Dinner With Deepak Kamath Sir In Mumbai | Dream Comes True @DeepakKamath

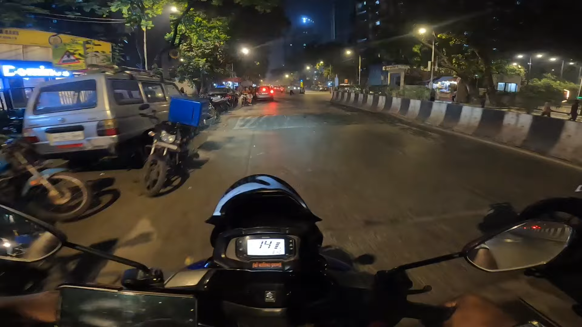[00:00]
ओके मुंबई के रोड्स पे कामच सर के साथ
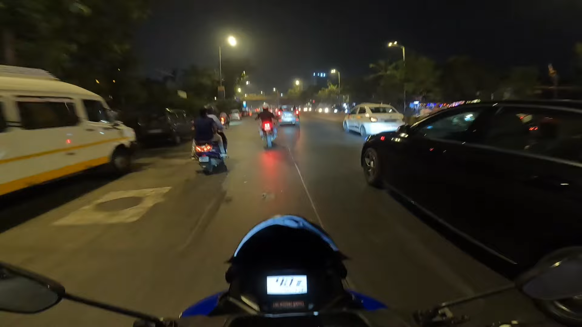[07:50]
7.13 और हम लोग आड़ेडी पहुच गए है माहीम आगे से लेफ्ट तो यह लेफ्ट लेना है बैक रोड से जाना है और फिर आगे जाके मैप डालता हूं मैं क्योंकि यह सब रूट मुझे पता है बट जो लोकेशन सर ने मुझे बोला है वहाँ पर मैं कभी गया नहीं तो यह है मोस्ट फेमस फ्लावर मार्केट दाधर का हम लोग
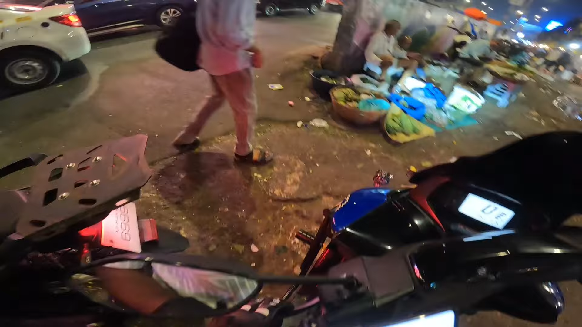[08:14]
रुके थे सर के लिए बुके ले निकले अभी बुके लिया हम लोग ने और अभी निकल रहे
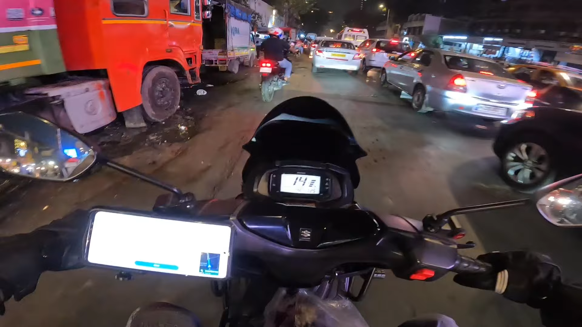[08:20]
आगे की तरफ टिपक सर ने जो लोकेशन बेजा है वह लोकेशन पर हम लोग अल्मोस्ट आ गए उल्ली 700 मिटर्स पर मगर ज� मैंने बेगा कोई परब्लेम नहीं मैं पोज गयो हो आप आज ओ आराम से ए गच्थला गृष्यला आप
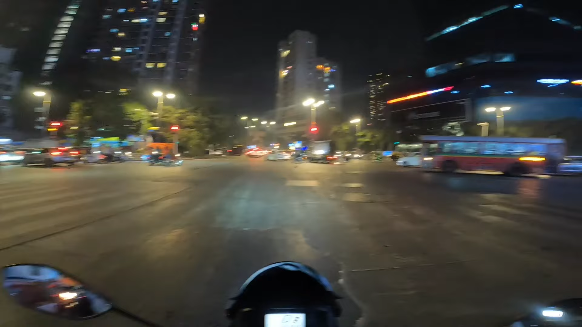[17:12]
दादर शीव से ना बहुन के पास है सिगनल पे ये राइट दादर स्ट्रेट टूर्स माहीम और माहीम से लेंगे राइट टूर्स दैसर तूर्स लेट ले रहा है मैं सिदा निकल दाओ चल
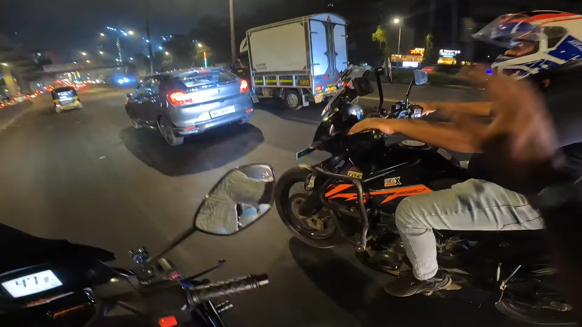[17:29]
बेटी आँ उडिया फोन कर चलो मावेश अभी बुरिबली के यहां से लेगा लेट यहां से लेगा लेट वो जाएगा टूर्स कुरा केंदर फ्लाइवर करके टूर्स गोराई की तरफ गर पे और मैं निकलूंगा टूर्स दैसर हाइवे पे से फटाफट जाने होगा इसलिए चल बाई